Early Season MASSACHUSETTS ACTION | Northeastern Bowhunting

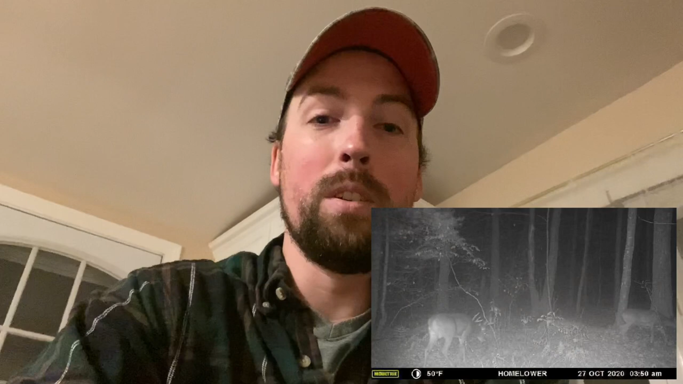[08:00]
I'm getting sent pictures of one of my target bucks. I think it's my big one, so I gotta get out there.